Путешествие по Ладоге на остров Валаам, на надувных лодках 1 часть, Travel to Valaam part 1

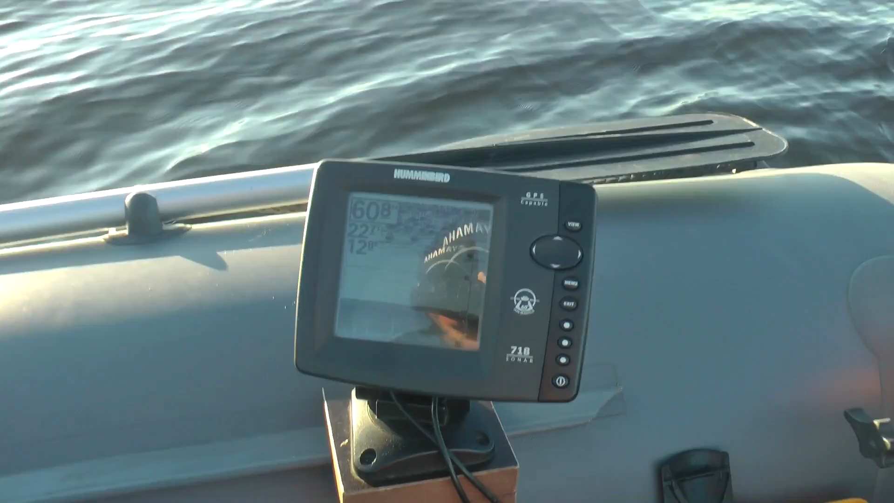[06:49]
Ачхер, глубина, короче, 60 метров уже.
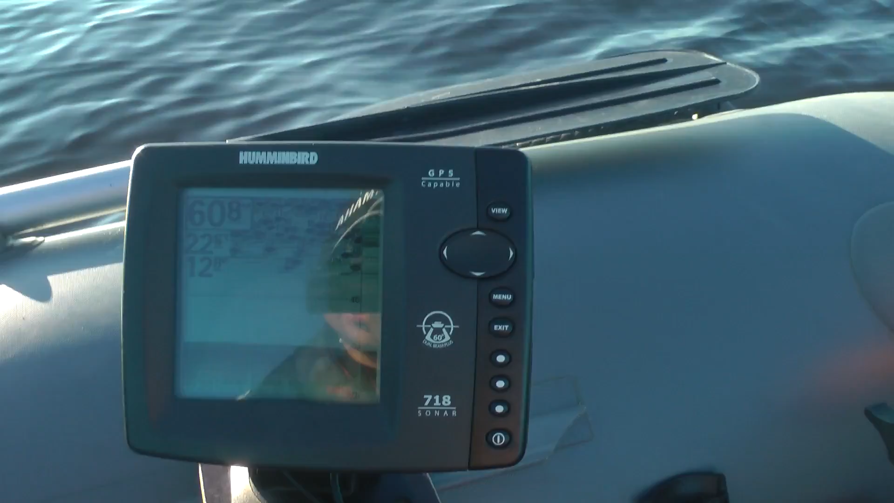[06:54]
Рыбу показывать, не знаю, наверное, вряд ли это рыба. Хотя фиг знает. На ней это самое, по-моему. Не, ну у вас скорость какая.
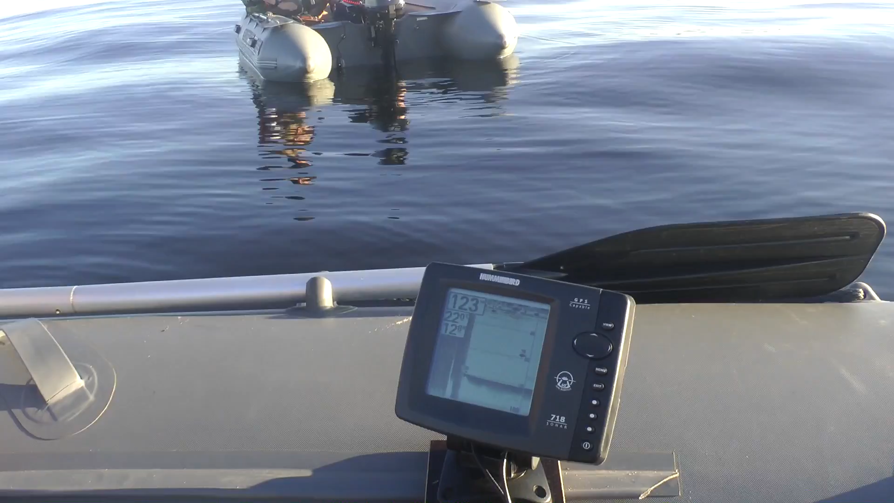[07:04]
Так а зачем жарить-то? Идти и. Короче, отошли мы немножко уже Ачхер.
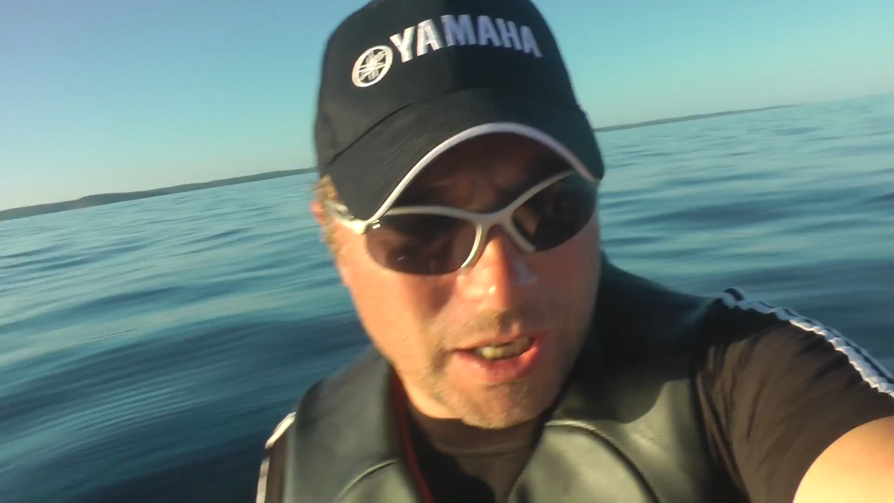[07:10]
Глубина здесь 123 метра.
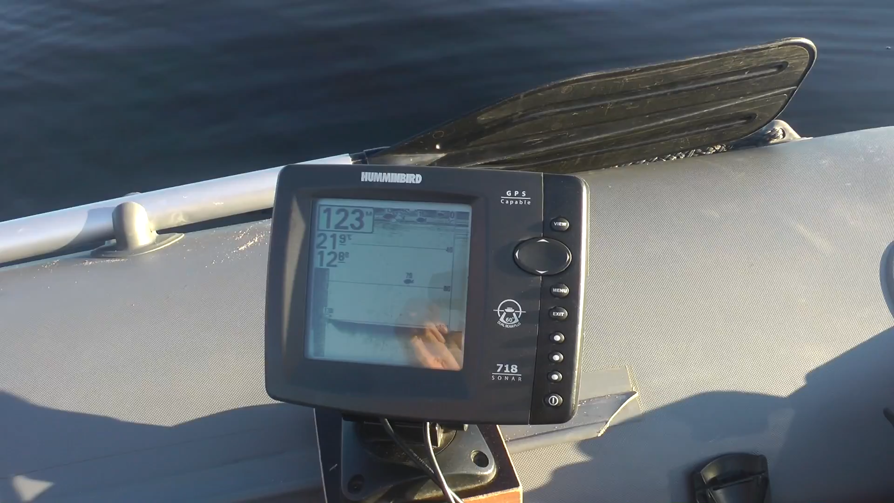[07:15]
Так, вот мы вот здесь сейчас.
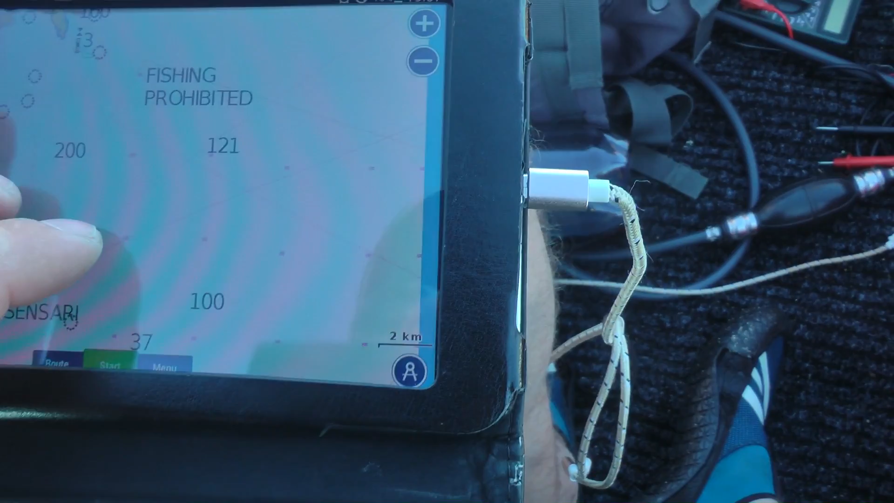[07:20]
Вот мы вот
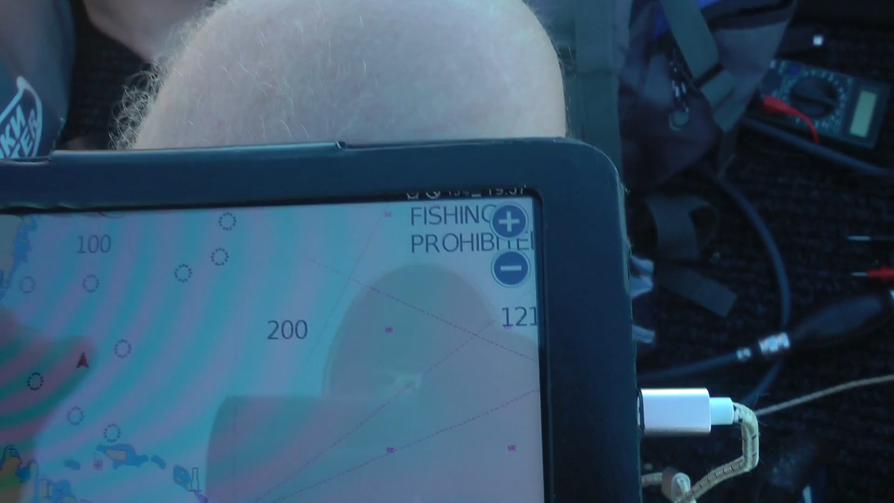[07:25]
здесь.
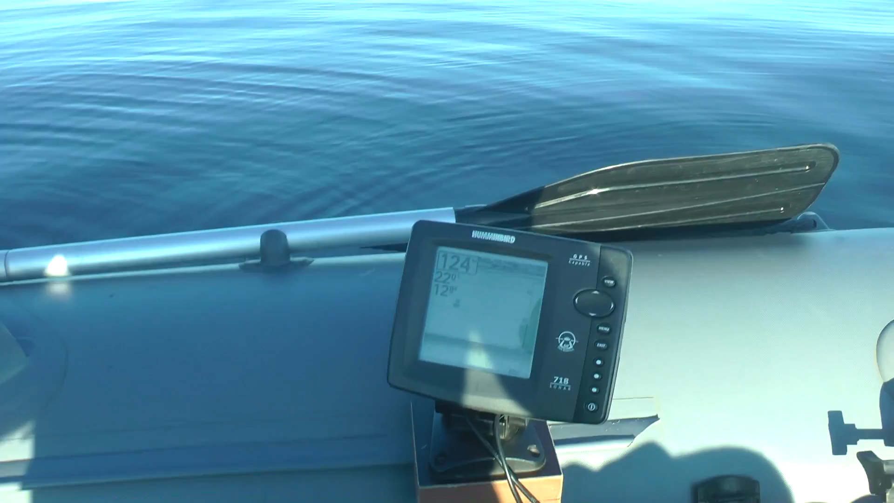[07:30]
Никто не хочет удочку закинуть 124 метра. И рыбу показывают просто немеренно. На глубине.
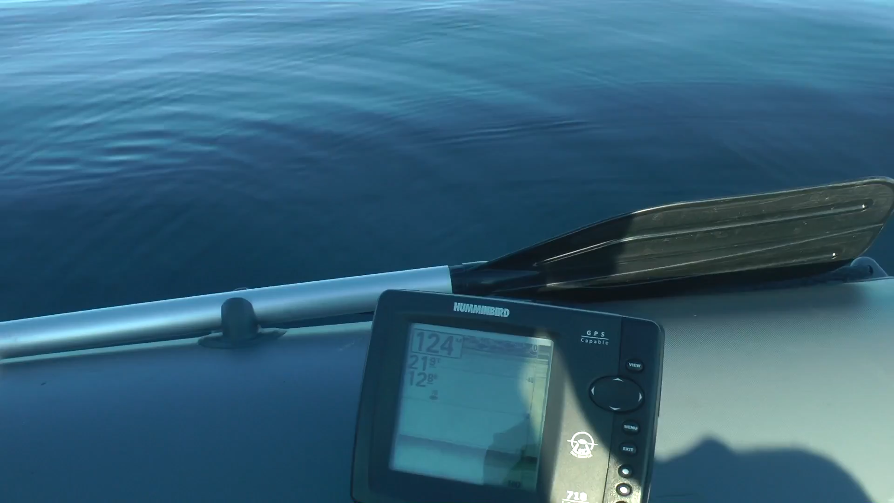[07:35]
Блин, рыба, смотри, просто жесть сколько.
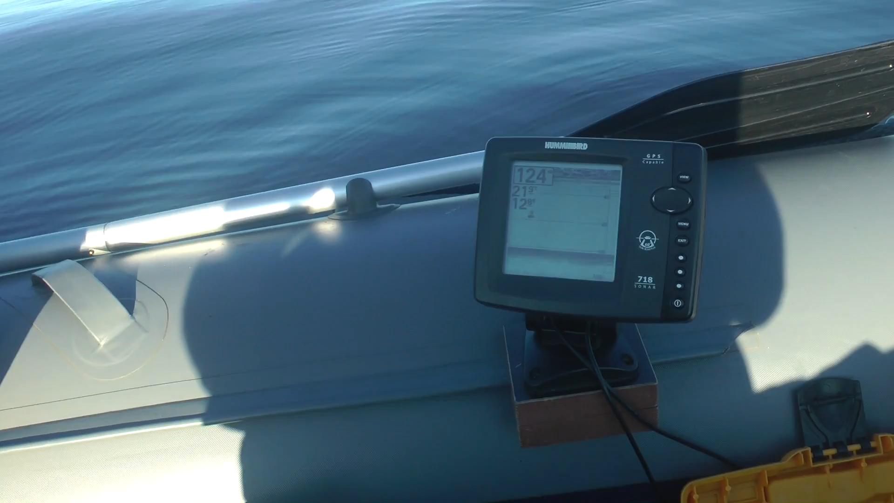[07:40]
Может, потроллим? Да это, мне кажется, это не рыба, блин. Да я шучу. Ну, в общем... Как-то так.